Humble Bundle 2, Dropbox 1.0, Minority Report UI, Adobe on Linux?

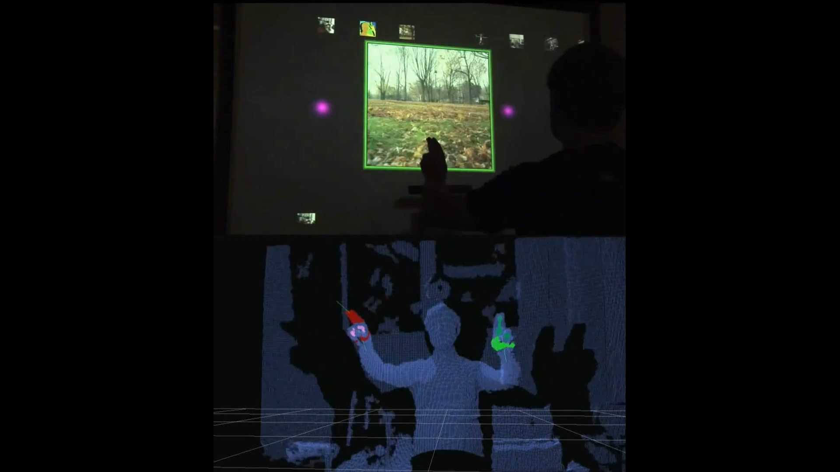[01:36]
using only the Connect 3D sensor and a bunch of open source technologies. To be honest, this is exactly what I expected to come out of the Open Connect project, so it's awesome that somebody has finally done it.